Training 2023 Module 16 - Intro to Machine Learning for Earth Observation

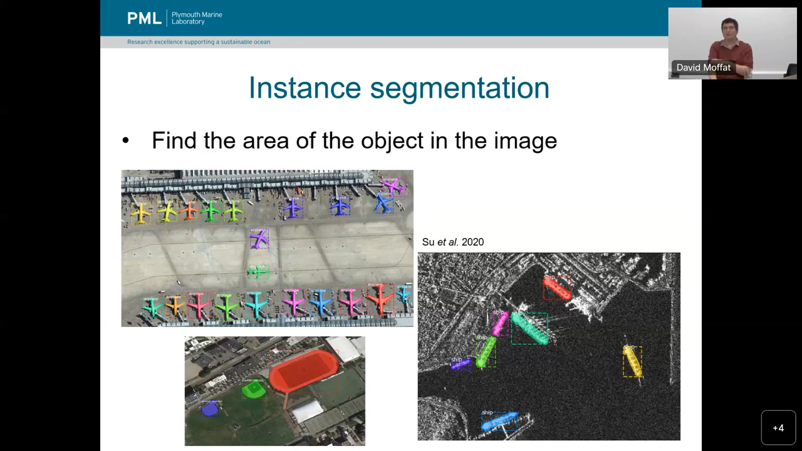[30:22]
And we've got a very similar example with these dock ships where you might have some ships that could be merged into one long one, but we want to identify each individual ship rather than as well as all the pixels that that ship contains. So that is instance segmentation.